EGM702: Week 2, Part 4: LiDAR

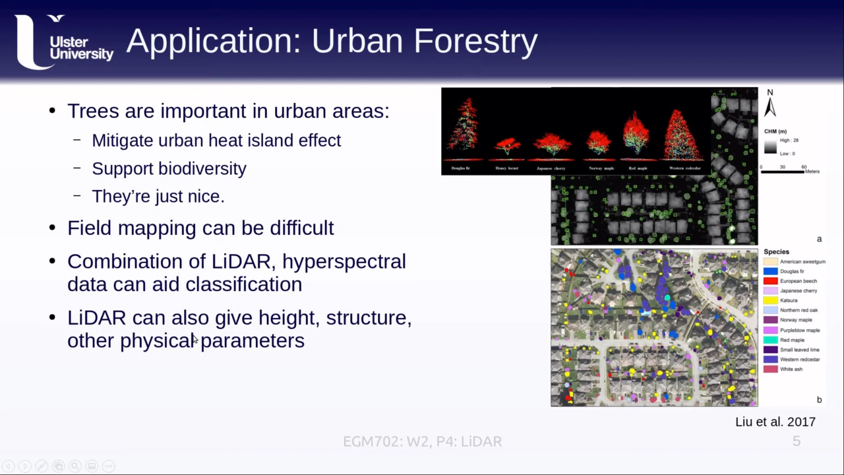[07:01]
LiDAR, as I said, can also give different parameters like the height and the structure of the vegetation, which tells us something about the overall health of the vegetation. So this is a really, really useful technique that can help to do this kind of mapping, not just in urban environments, but also in other environments.
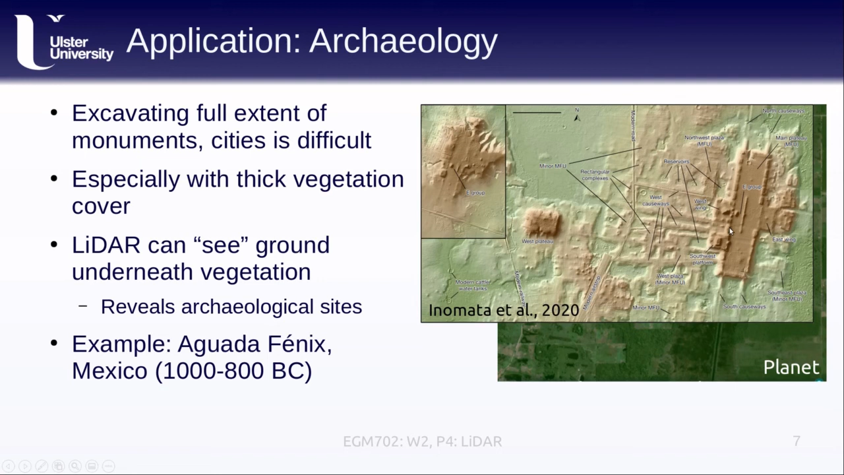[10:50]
And so with LiDAR surveys that cover large areas, we have the potential to discover many more cities and complexes like this in areas where more traditional remote sensing or more traditional field methods are quite difficult.
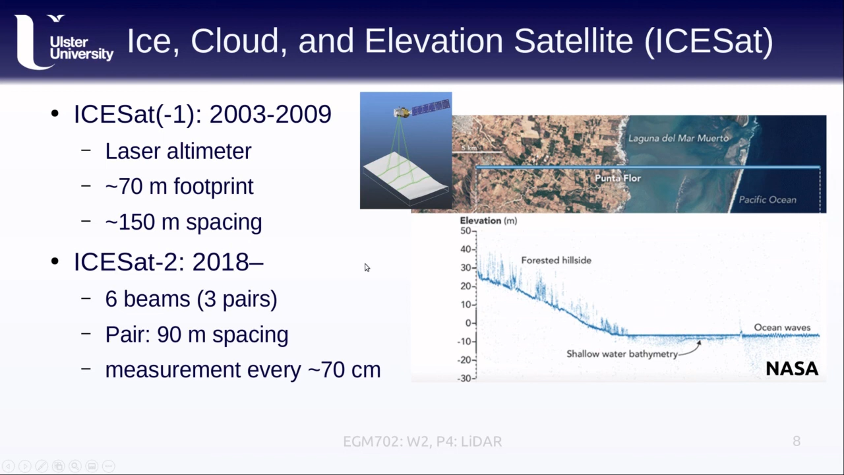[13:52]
you can see the bottom of the water here, as well as actual ocean waves, as we get further out over the ocean. So this is an extremely accurate, extremely dense surveying method, that is giving lots of information about a number of different areas on a global scale. It's a very cool data set.